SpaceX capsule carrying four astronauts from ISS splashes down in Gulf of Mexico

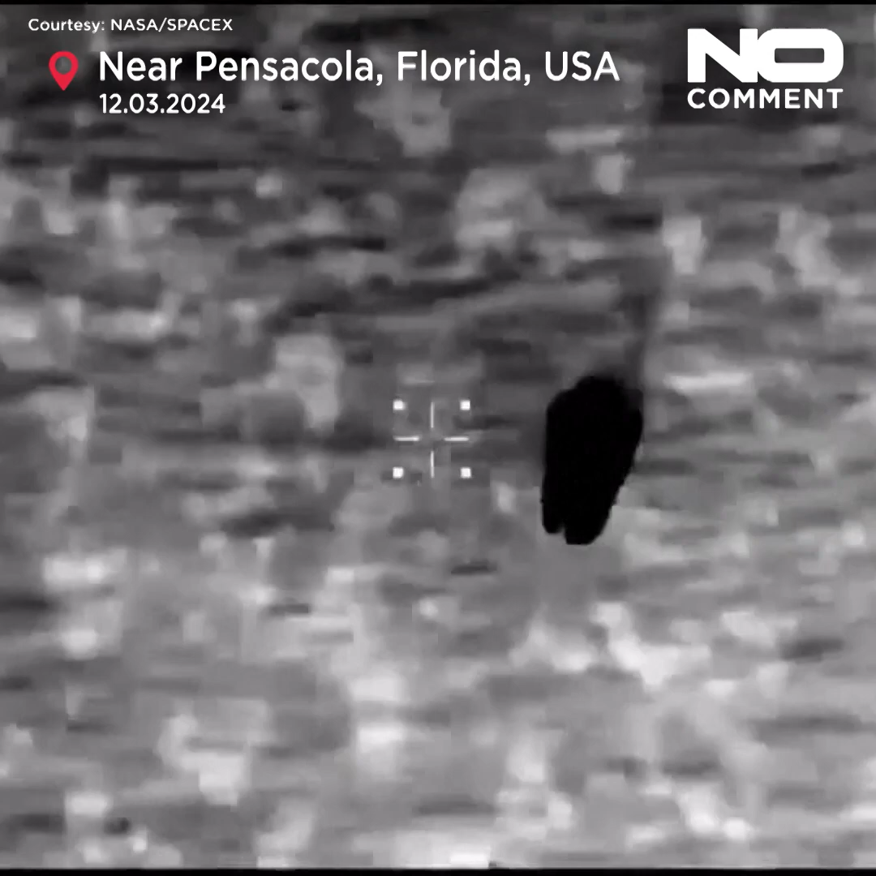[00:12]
miles per hour and we can see those main parachutes deploying now.
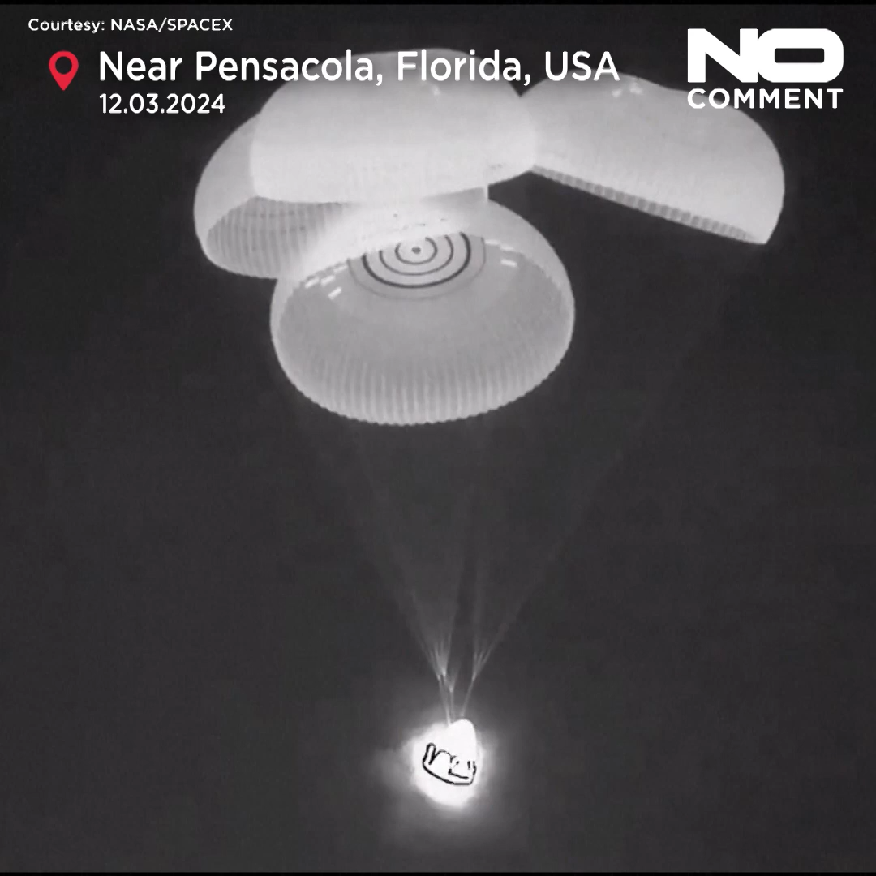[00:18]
Beautiful thermal view there of the capsule and four healthy mains.
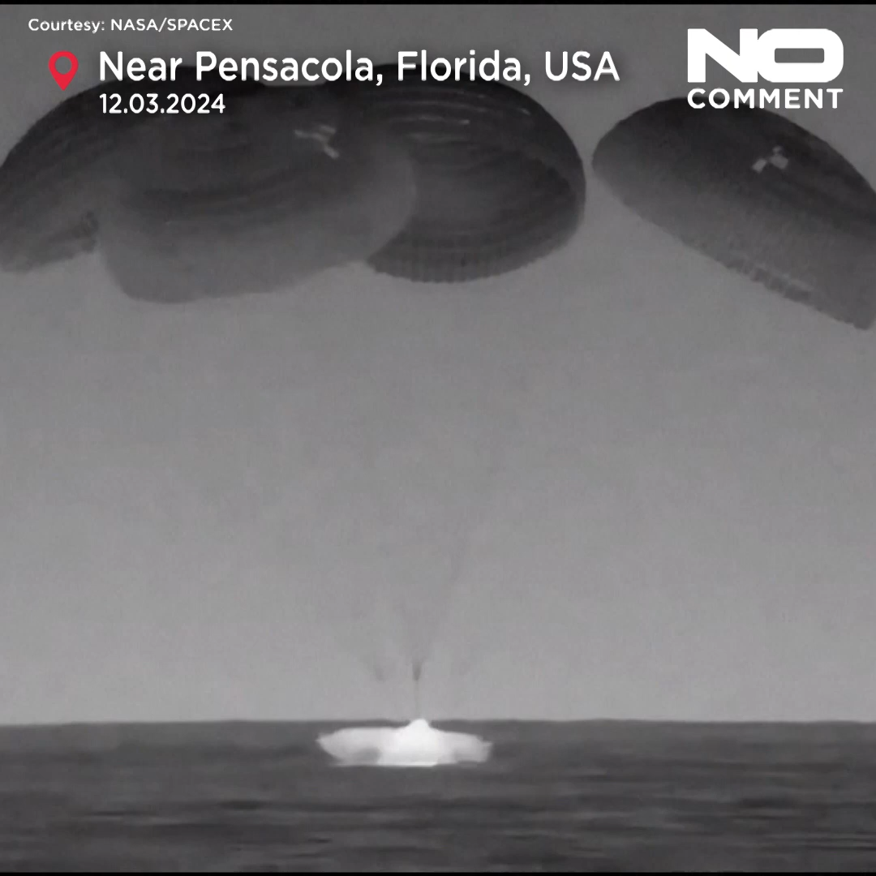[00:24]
What a beautiful sight. As you can see on your screen we have dragon blast down.